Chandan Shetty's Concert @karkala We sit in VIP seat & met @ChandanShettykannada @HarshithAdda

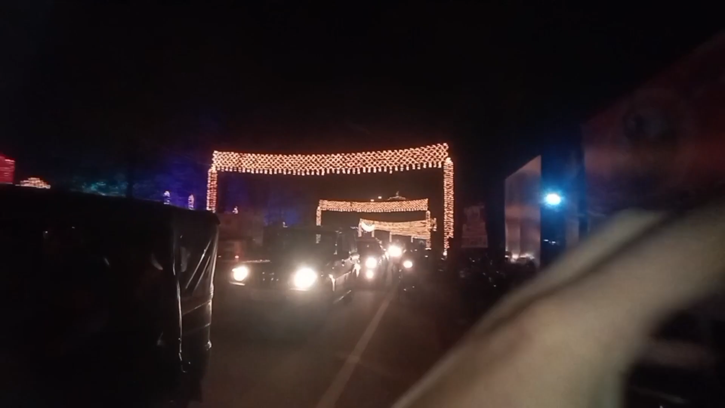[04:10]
ಇಲ್ಲಿ ಒಂದು ಮೂರ್ತಿ ಥರ ಕಾಣ್ತದಲ್ಲ ಅಲ್ಲಿ, ಅದು ಬೆಟ್ಟದಲ್ಲಿರೋದು ಪರಶುರಾಮ ಥೀಮ್ ಪಾರ್ಕ್.